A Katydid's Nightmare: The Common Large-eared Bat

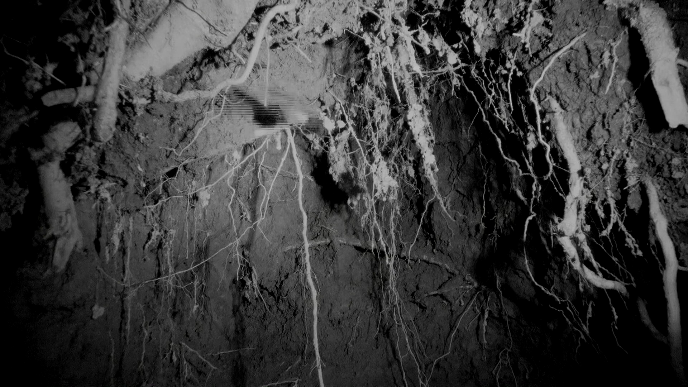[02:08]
This feeding roost is on a trail bank and became active after 8 p.m.
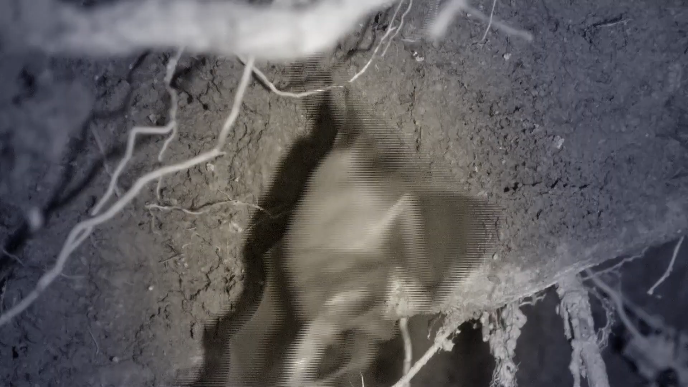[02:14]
Here, a juicy Opsifani's Caterpillar is the antipasta.
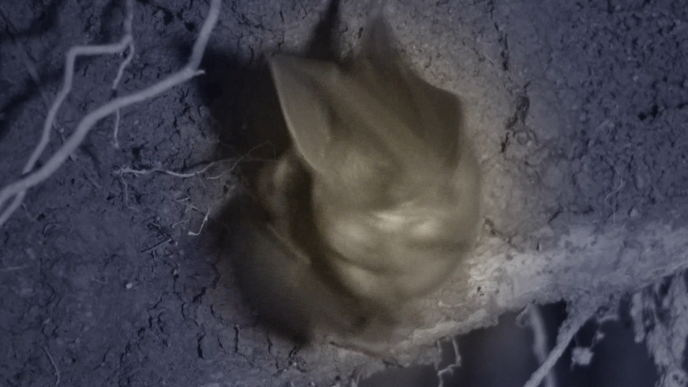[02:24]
Next on the menu is a cricket.